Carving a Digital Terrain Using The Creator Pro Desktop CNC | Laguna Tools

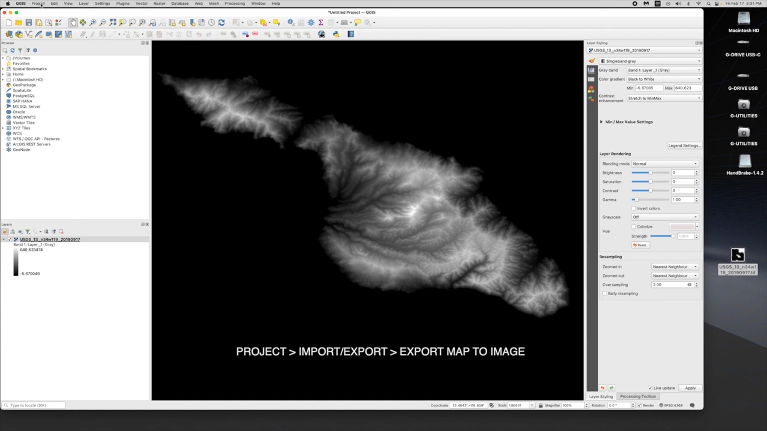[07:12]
And really, all we have to do in this program to get this out of here as a bitmap file or a JPEG is just come up here and go to Project. And what we want to do is Export. And we want to export this map to an image. Now, I found that the best results are just leaving, say, this at default, because right now, this is sort of defining the area where I'm in. And it does matter what is on the screen here. So you want to just sort of selectively choose what you want. And in this case, I want to change the resolution up to 900 DPI.
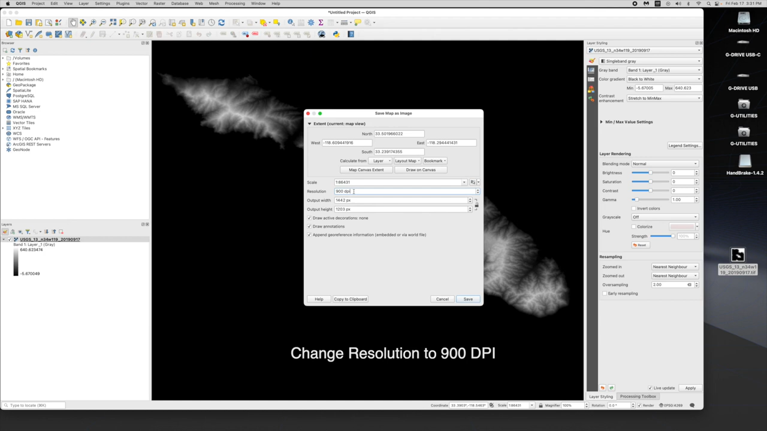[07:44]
That's going to give us a really large image. And it's going to reduce really well down to what we need. And down here, you can leave Draw Active Decorations. There really are none, but Draw Annotations, you can de-check and Append Geo Reference because we don't need any of that.
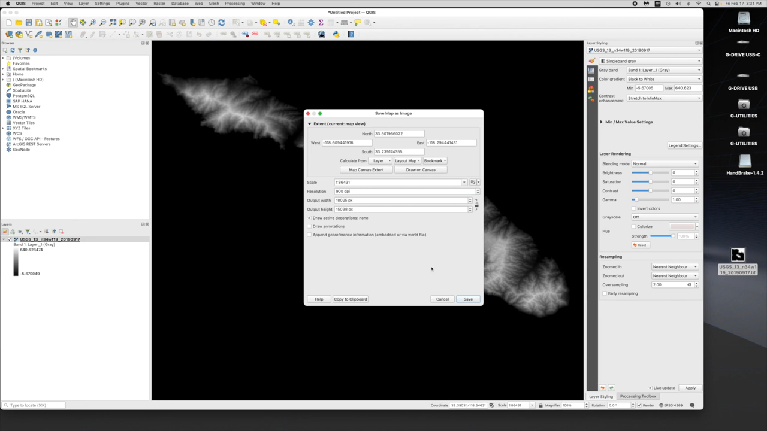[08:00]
And then go ahead and hit Save. And you can give it a name.
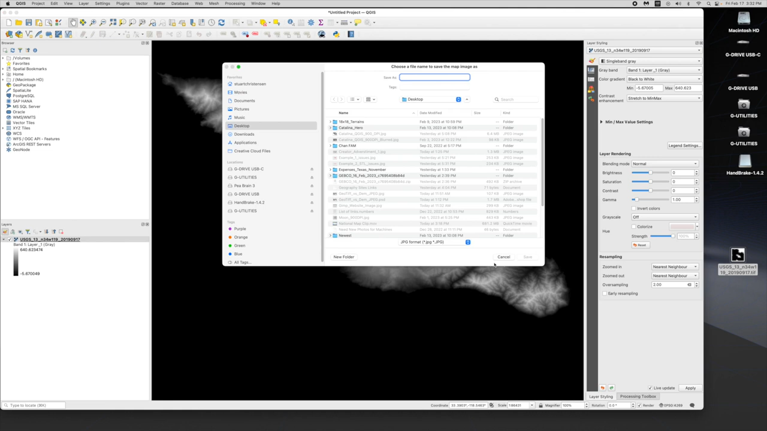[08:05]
And I've already done that. So I'm not going to go into any, you know, details on that.
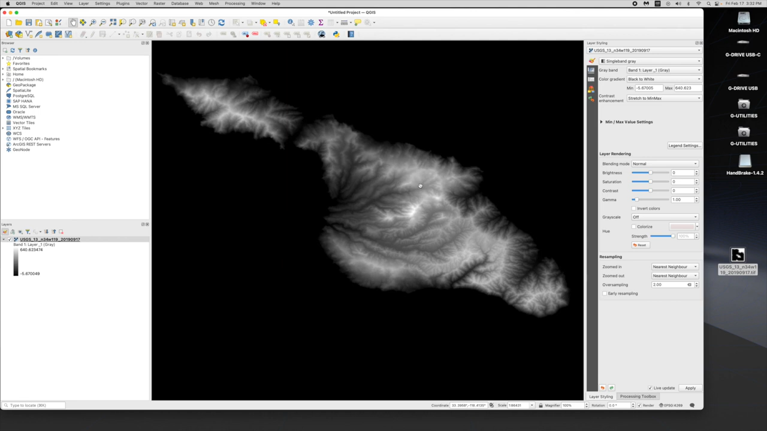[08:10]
Just go ahead and save it to your desktop or wherever your files are. So that is it. And that's all we need to do with this right here.
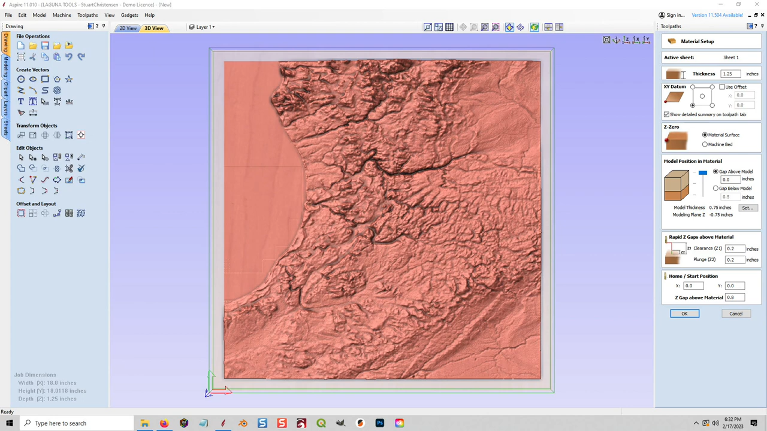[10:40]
So now I have a really great tile for a digital model of the Grand Haven area. So what I can do now is just come back up in here and go to Project.